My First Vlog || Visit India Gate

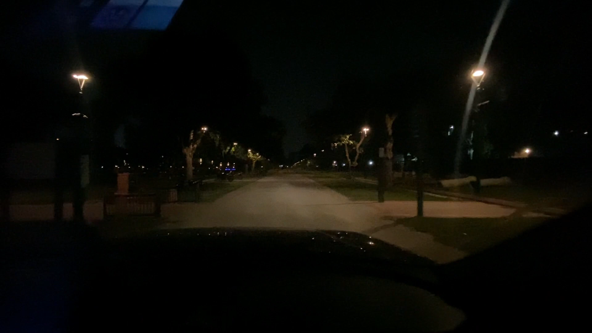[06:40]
यह इंडियागेट के पार्किंग है कार पार्किंग, स्कूटर पार्किंग दोनों यह है